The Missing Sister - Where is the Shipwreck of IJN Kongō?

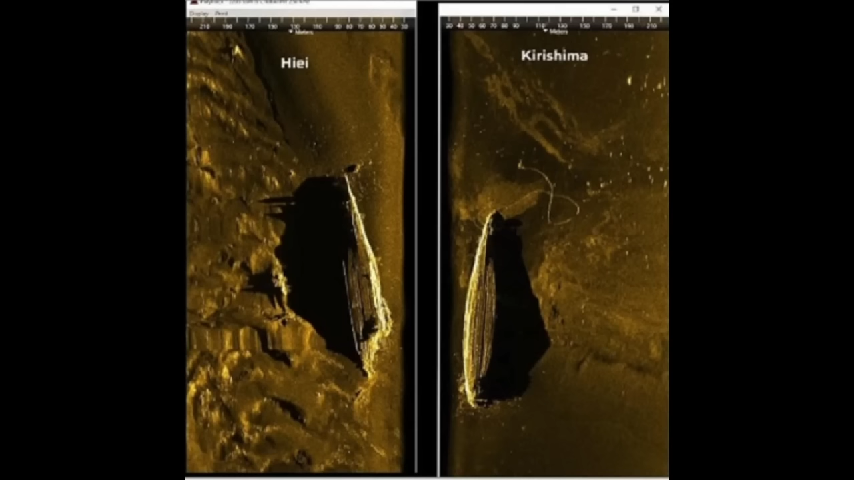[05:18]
When it comes to the two off of Guadalcanal, however, both are in pieces. They each lost their bow section, which leaves them missing a fair chunk of their hull. Hie may or may not have suffered a magazine explosion. Robert Lundgren notes that she was seen sinking by her stern, and her bow may have broken off somewhat like how Titanic's stern broke when she sank.